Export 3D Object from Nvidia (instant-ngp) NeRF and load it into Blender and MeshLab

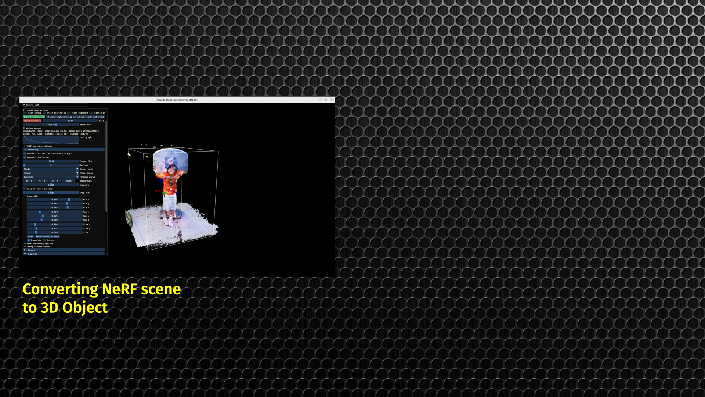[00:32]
Once the scene is loaded into the NVIDIA Instant NGP GUI, we are going to process into the NERF objects and learn how to configure various mesh points as well as triangles into an active scene.
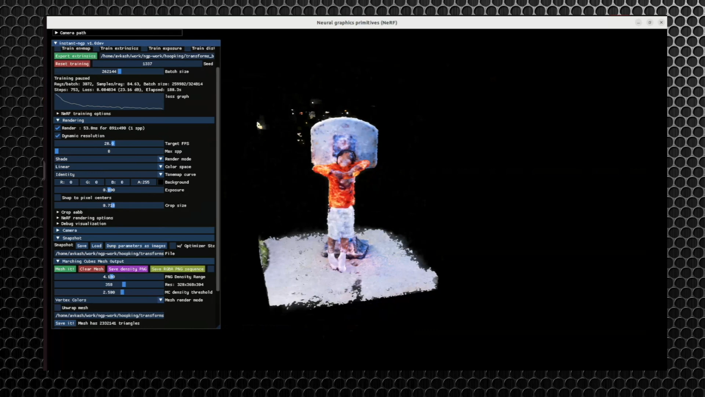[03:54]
So various properties related to vertices color are available.
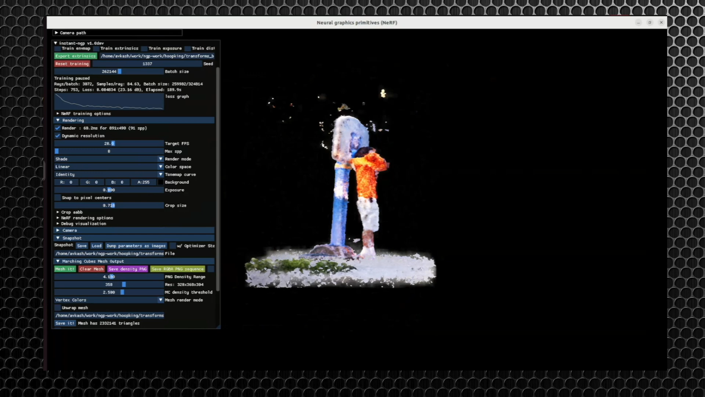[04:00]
Here I am just trying to reduce the overall environment to a little lower so some of these dust particles can be cleaned up.
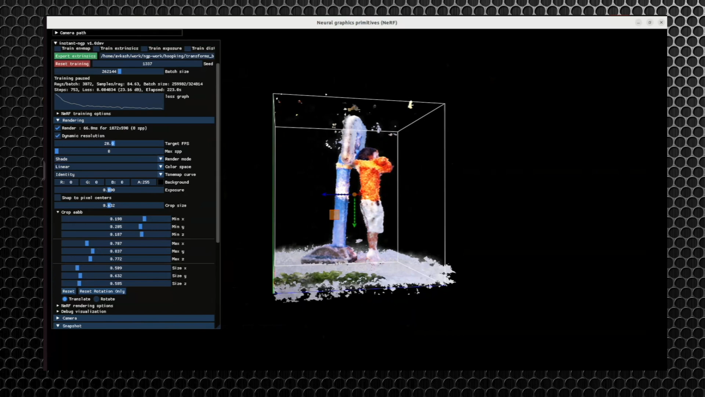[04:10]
I am adjusting the center so that object is in the middle and all xyz axis are correct.
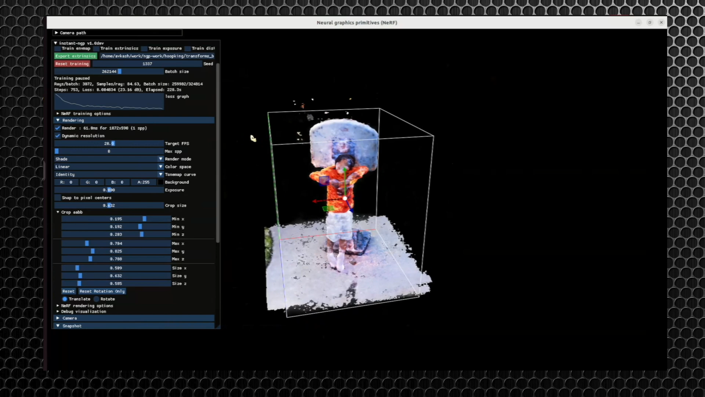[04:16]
At this point the mesh object is saved.
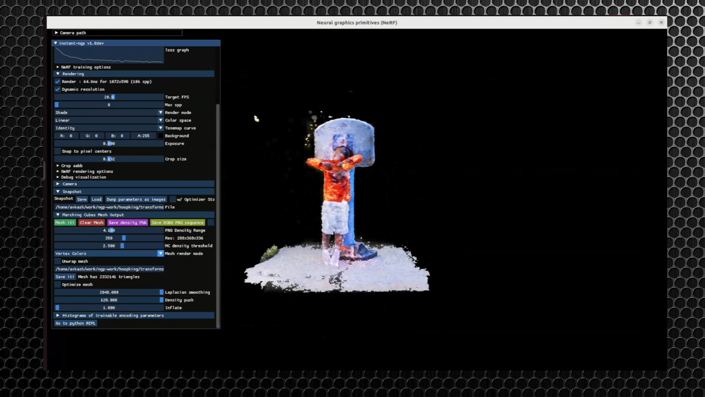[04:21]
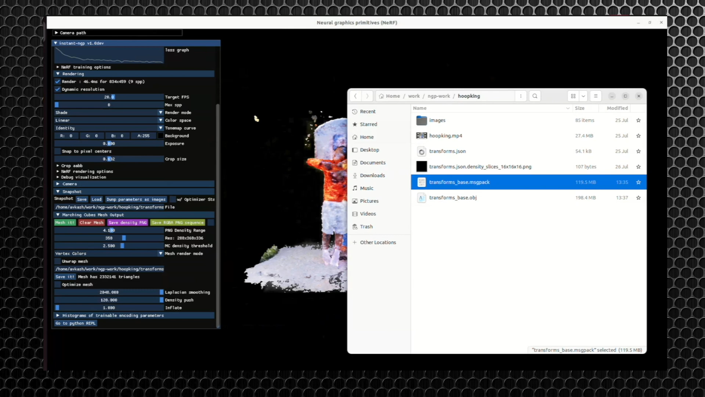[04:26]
And in order to optimize the mesh I have to make sure that optimize mesh checkbox is on. Now I can change these values related to Laplacian smoothing as well as the intensity.
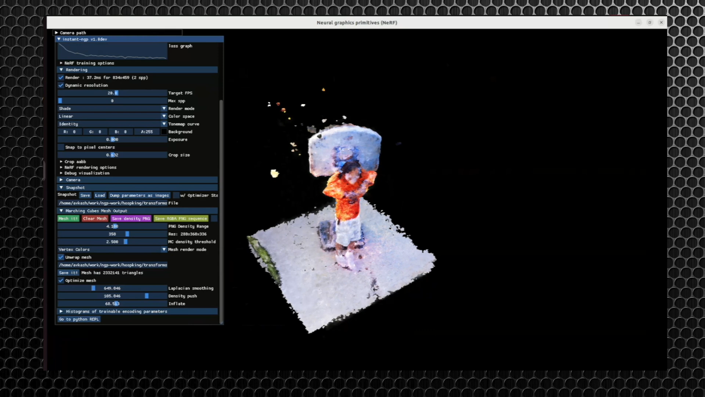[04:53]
By changing these values you will see that there is a change in our mesh object. Now you could see that the smoothing is not visible for us
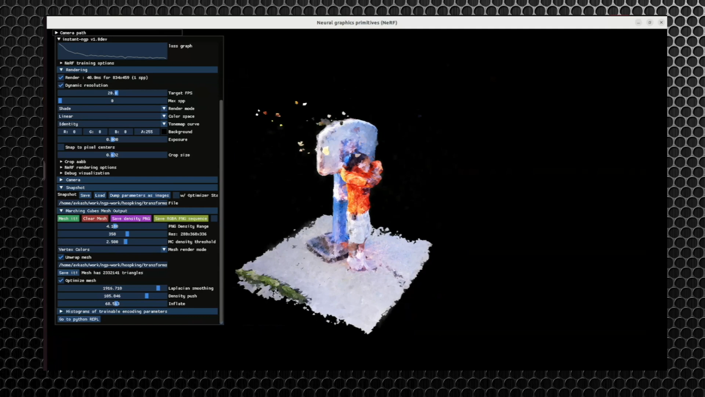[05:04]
and the impact of the optimizing mesh properties is coming into the existence. At this point we are going to maximize these optimized mesh values to the max.
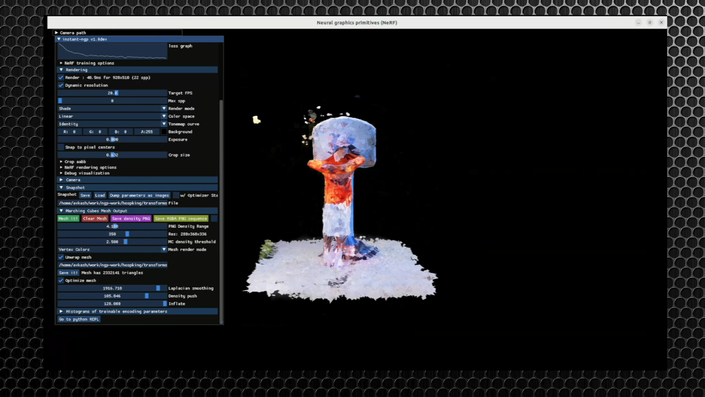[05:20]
Changing the intensity does change the constitution of this triangle. If we could export this object
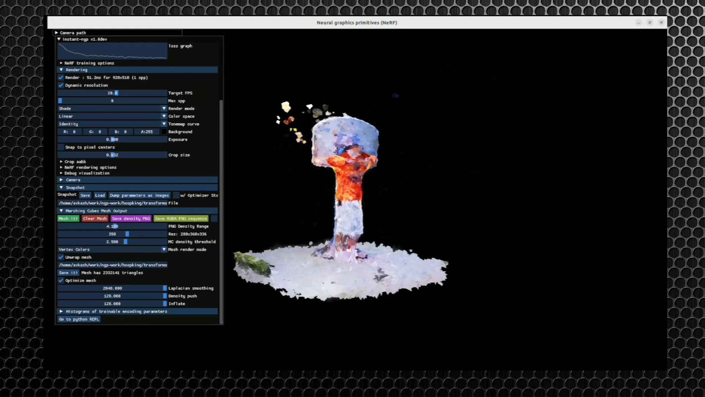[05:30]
into a 3D viewer we could actually see the difference in the triangle. Now you could see that the changes of the laplacian smoothing is also in action based on the intensity we have added.
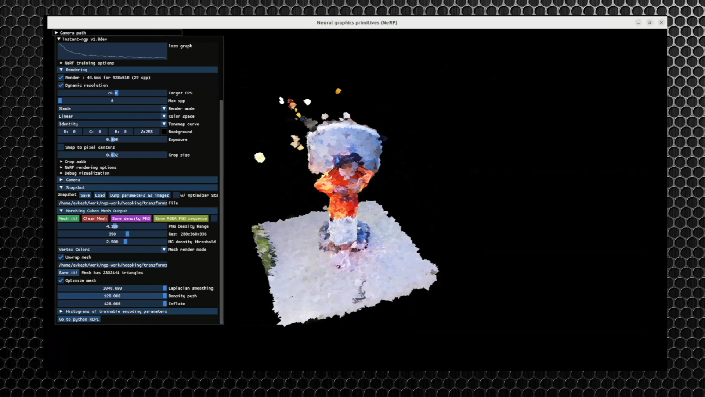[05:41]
When we will open this 3D object into the mesh lab or the blender then you can actually see
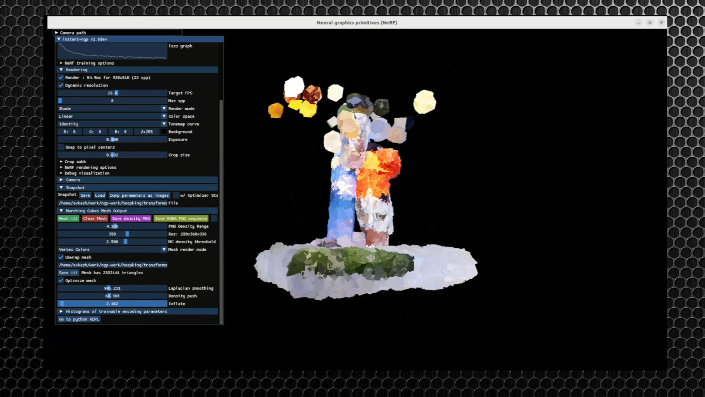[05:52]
the triangles as well as the mesh wiring to understand the impact much more clear. And now once these values are max and our
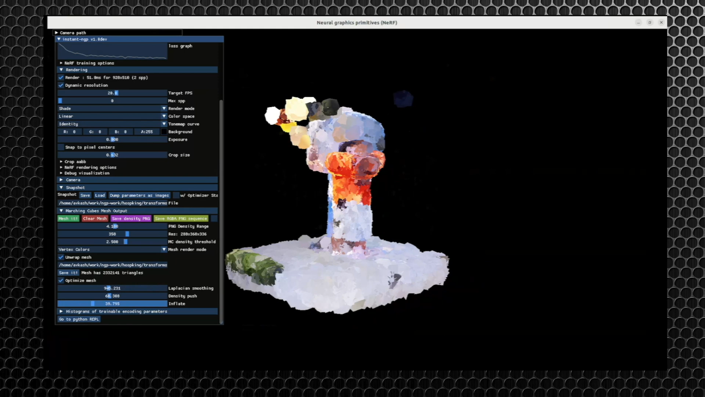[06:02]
optimize mesh property is checked I will go ahead and I will save this 3D object as our object number 2.
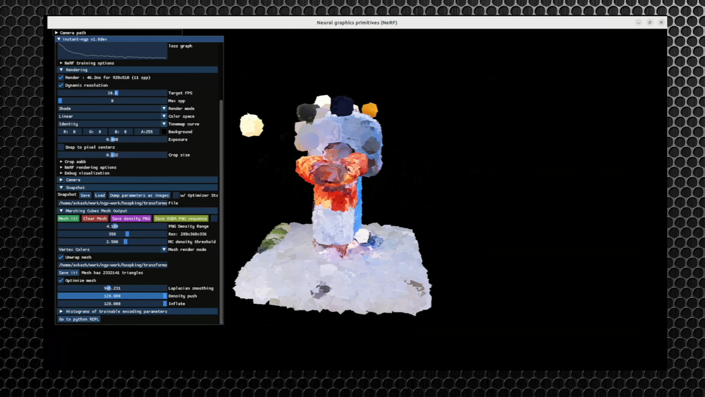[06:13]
So we will have two different objects to be loaded into the blender as well as in the mesh lab. Now I will change the map. Now I will change the mesh file to be part 2 and once the mesh file name is changed I have used the save it button to save it. So now we have two different mesh files to be
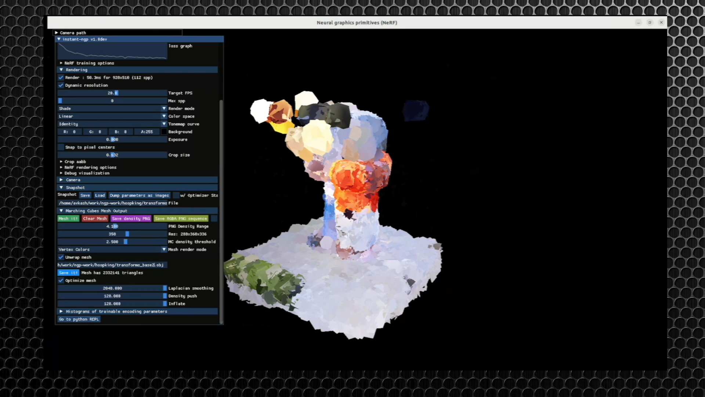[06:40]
loaded into blender as well as the mesh lab.